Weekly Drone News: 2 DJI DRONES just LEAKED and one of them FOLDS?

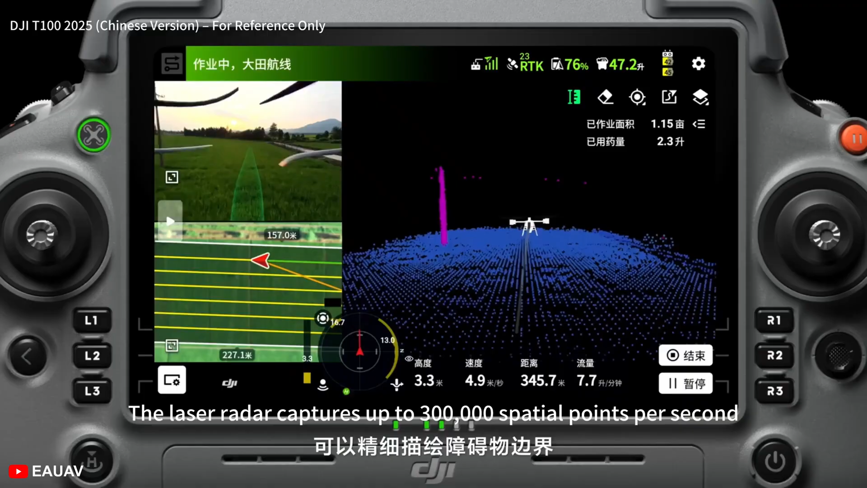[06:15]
With the help of AI, the drone is able to quickly locate and identify obstacles allowing them to be saved onto the map and that's a nice feature to have so when you're flying a drone of this size you have a little bit more to worry about than when you're flying a NEO.